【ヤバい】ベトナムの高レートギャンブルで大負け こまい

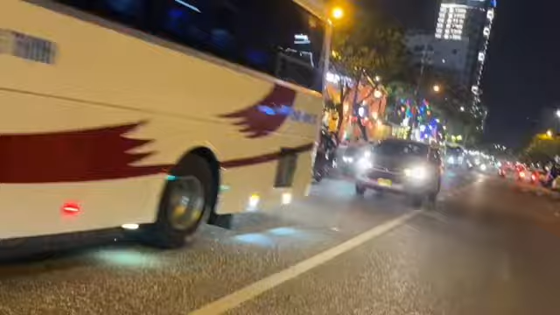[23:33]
危ねえって、これ。危な、マジで、マジで危な。ちょっとやめて。危ねえ、マジ危ない、マジ危ない、マジ危ない、マジ危ない。